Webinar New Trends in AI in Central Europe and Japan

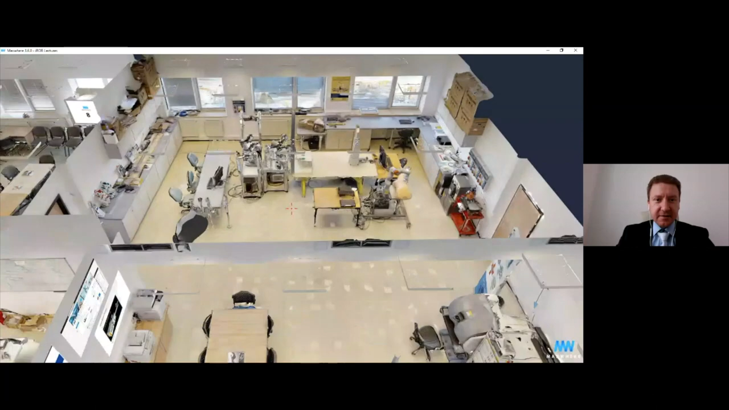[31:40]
This is an area. Where industrial robotics research. Is performed.